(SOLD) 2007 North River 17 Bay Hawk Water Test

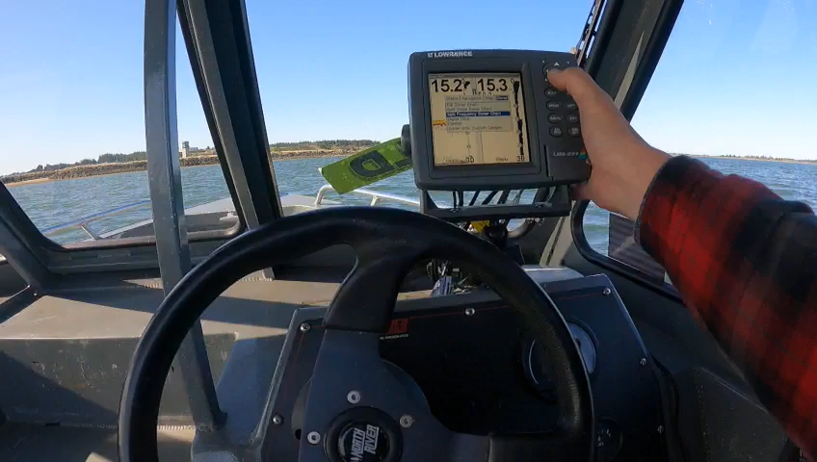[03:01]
and sonar with custom gauges go over to map map with sonar